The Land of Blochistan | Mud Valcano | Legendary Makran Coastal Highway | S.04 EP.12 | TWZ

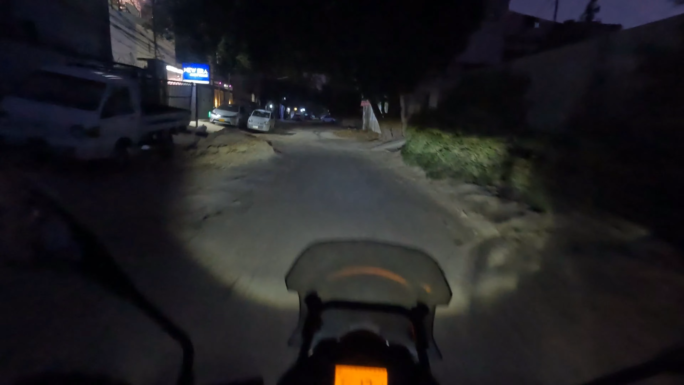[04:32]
अभी पहले ना पेट्रॉल भरवा लें फिर निकलेंगे जी पीएस भी में लगा लू उतर के यहां तो प्ट्रॉल फंप भी बांगता अब आगे चलते हैं